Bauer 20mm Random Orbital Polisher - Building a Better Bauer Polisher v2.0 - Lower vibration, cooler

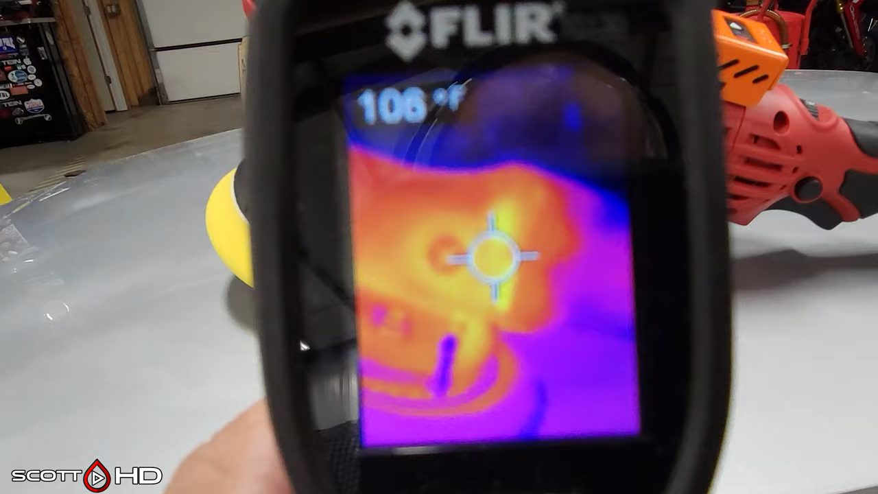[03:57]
measuring the temperatures immediately after polishing it looks like around
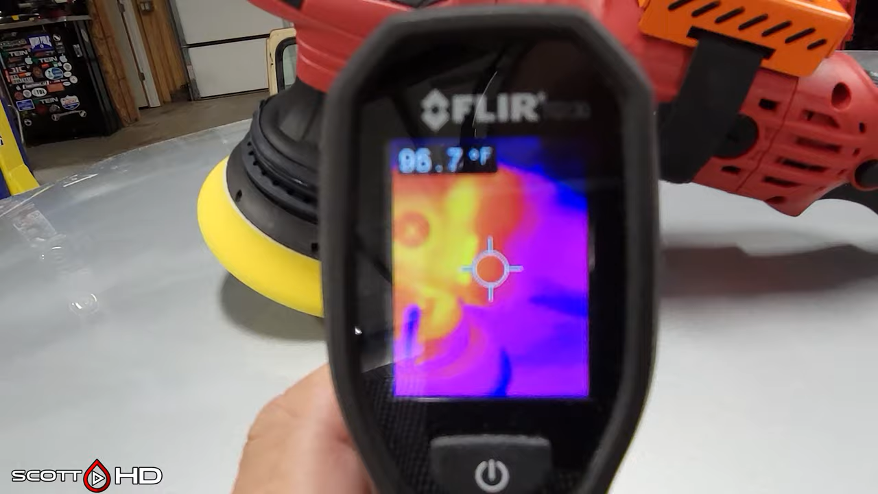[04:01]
On screen: spot 96.7°F
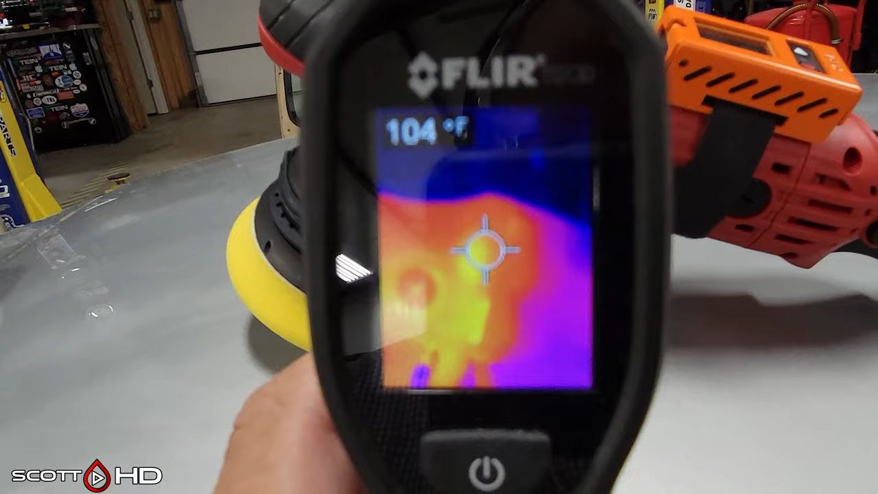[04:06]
On screen: spot 104°F
110 to 120 degrees depending on where you put it at the motor and
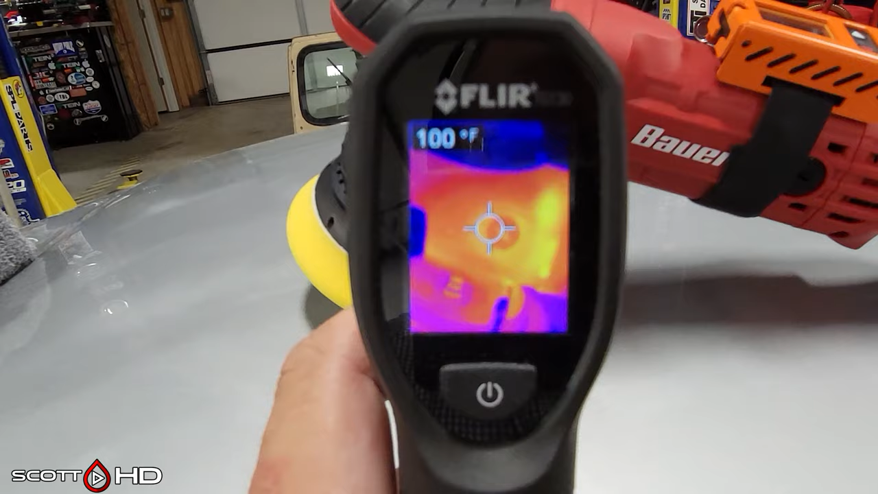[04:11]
On screen: spot 100°F
part of the head so the grease for all the gears and everything is right here so that's 47 to 49 degrees celsius
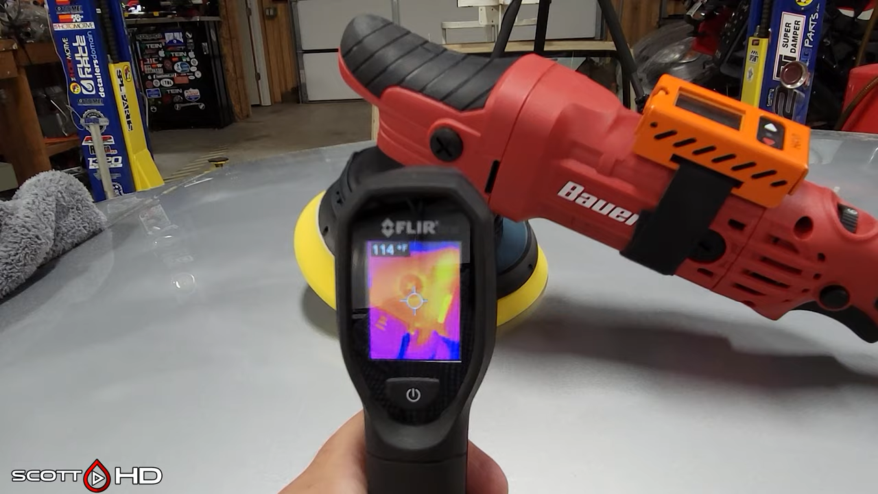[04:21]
so you can see where the hot points are obviously by the exhaust is where there's going to be a lot of heat but the head you can see where the heat sort of sits there
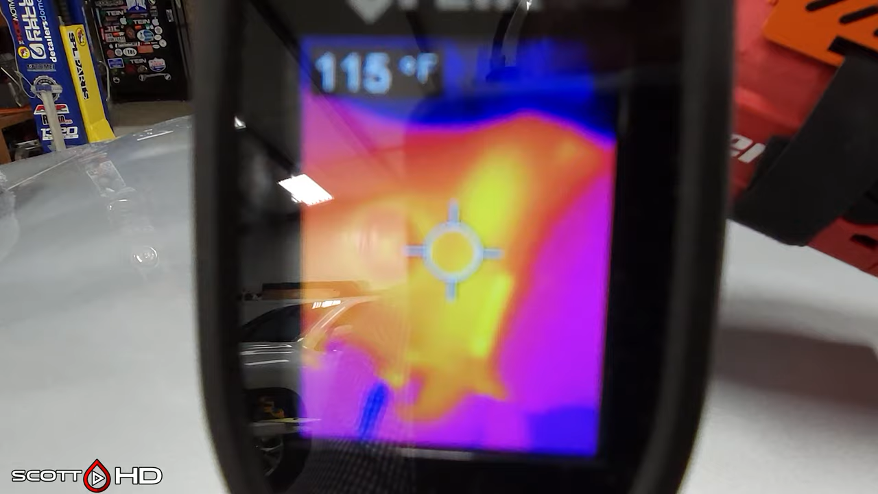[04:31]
On screen: spot 115°F
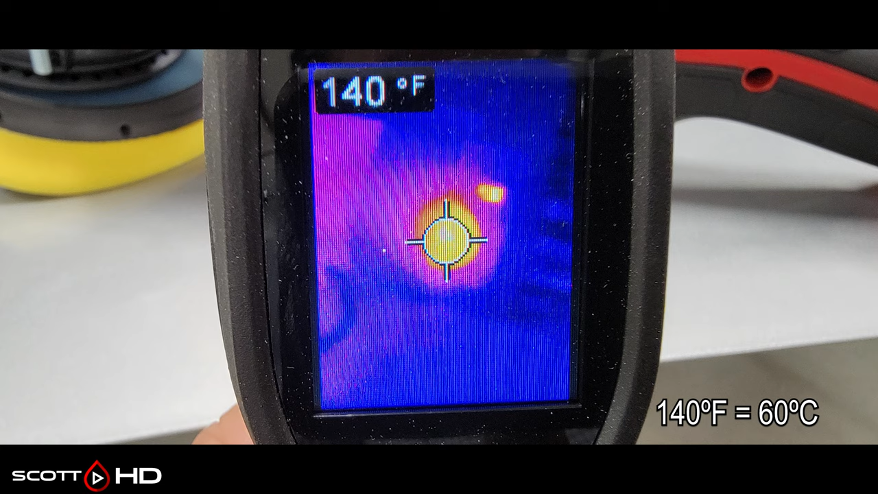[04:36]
On screen: spot 140°F
definitely right around the exhaust port the brush is very hot 140 degrees or 60 degrees celsius that will
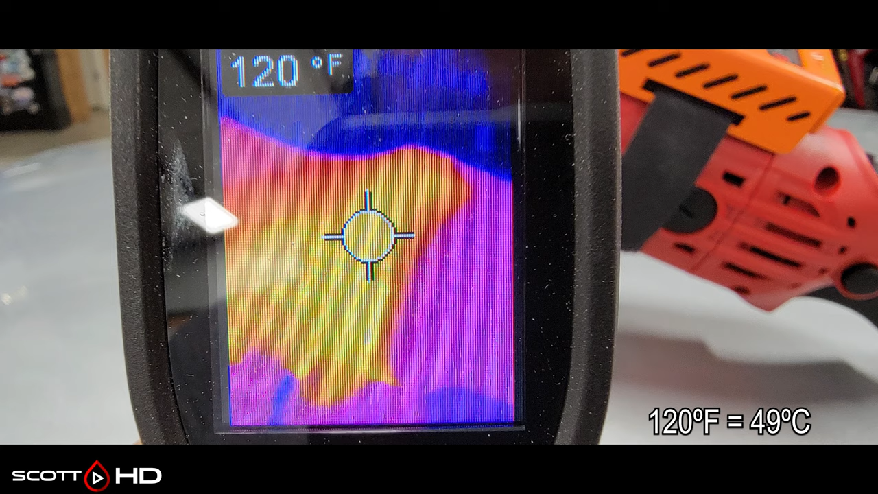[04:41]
On screen: spot 120°F
burn you so you have to be careful there there's no no improving that unless we can change out some
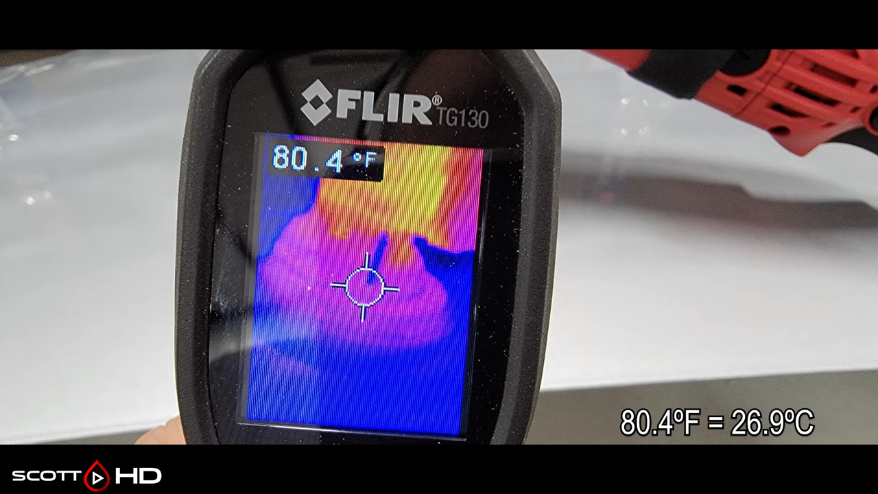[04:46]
On screen: spot 80.4°F
brushes and maybe improve you can see below the head there where the pad sits stays cool so now we'll jump into noise speed one
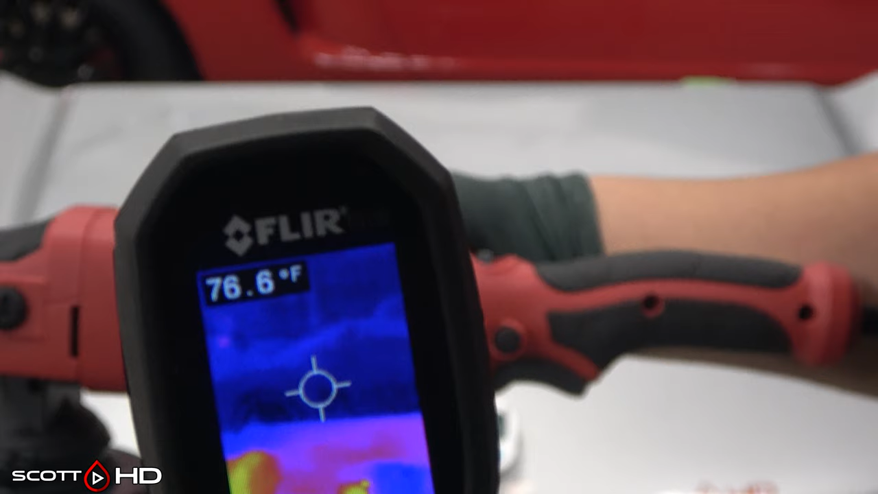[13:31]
On screen: spot 76.6°F
anything maybe there's a slight reduction in temperatures but as you can see
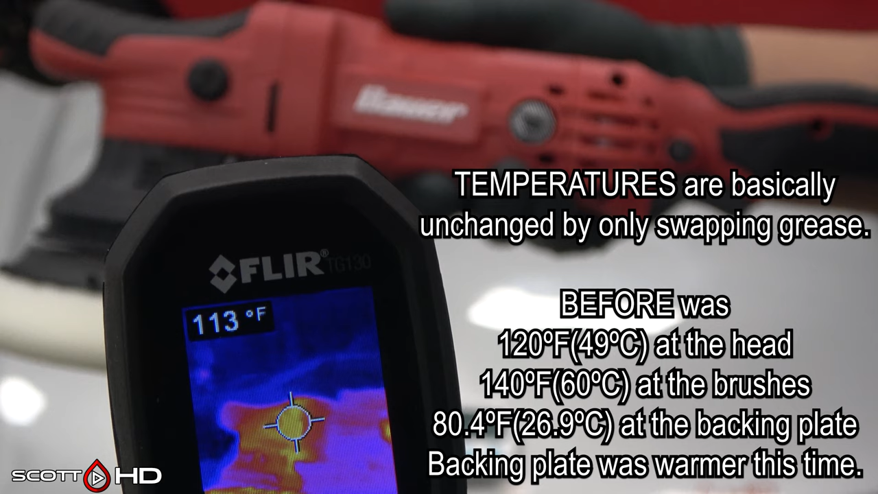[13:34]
On screen: spot 113°F
they were basically the same backing plate was just slightly warmer maybe i was just pressing a little harder not sure but
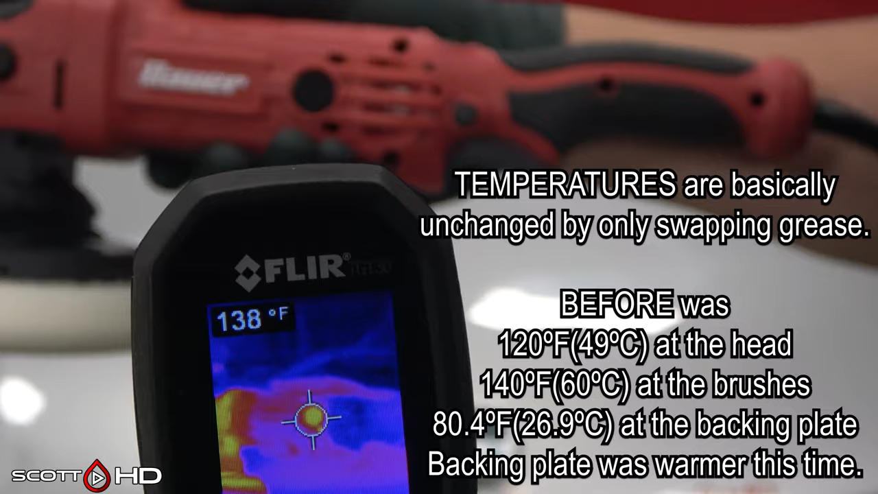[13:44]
On screen: spot 138°F
the surprise to me was the grease really didn't help the temperatures it may